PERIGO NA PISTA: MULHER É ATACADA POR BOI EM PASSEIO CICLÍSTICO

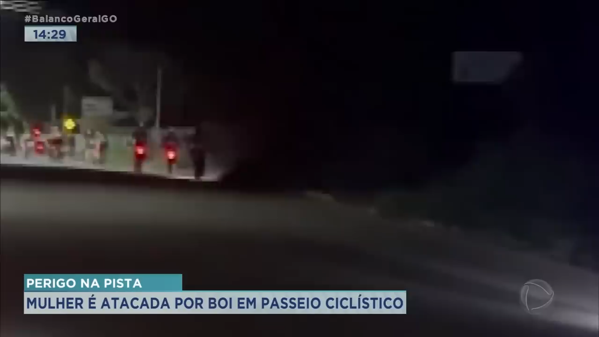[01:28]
Esse vídeo mostra parte do percurso ainda na área urbana de Goiânia.